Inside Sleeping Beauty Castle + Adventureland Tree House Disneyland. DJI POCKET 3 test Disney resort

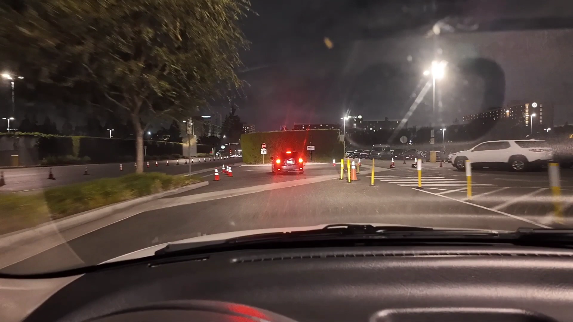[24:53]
Sometimes this lot's busy and sometimes it's not. It seems like it's more not busy than anything else. So they should build a Disney Springs type deal right here. Let's see if we can get this green light.
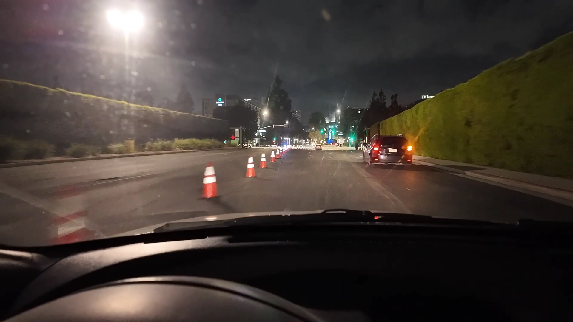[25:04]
We can really use getting this green light. Here we go. Now it's time to get me something to eat.